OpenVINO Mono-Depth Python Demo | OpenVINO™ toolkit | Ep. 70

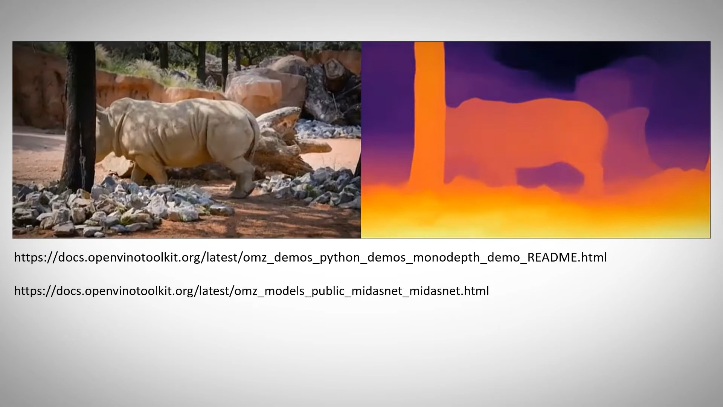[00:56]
As far as OpenVINO concerns, the model is loaded and runs just the same.
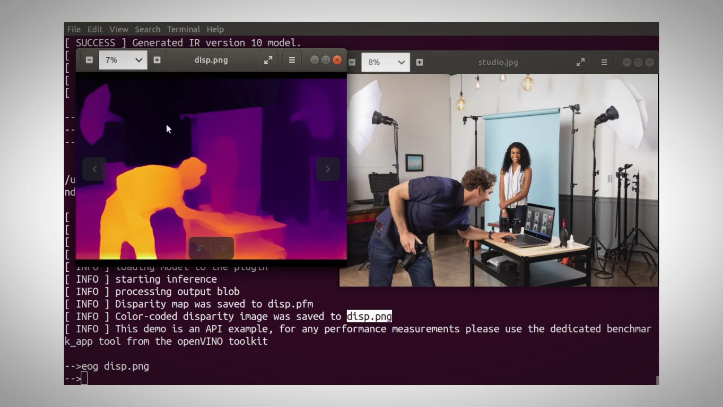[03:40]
This model has used only one 2D image to understand the full depth of the scene. I believe it's pretty impressive.